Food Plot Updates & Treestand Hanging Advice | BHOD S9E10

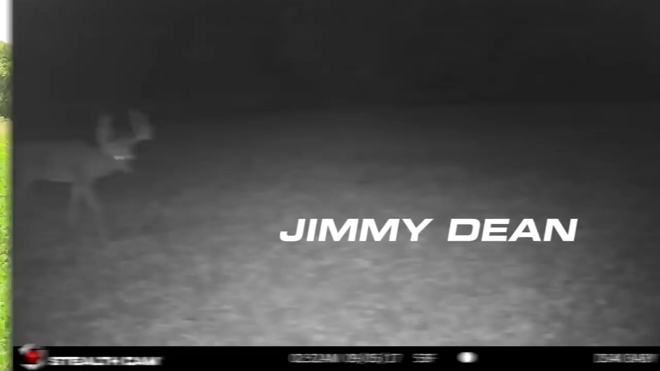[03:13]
We got two bucks that we're looking for, Jimmy Dean and Tommy Boy. We're going to see if they are out here anywhere as the season closes in.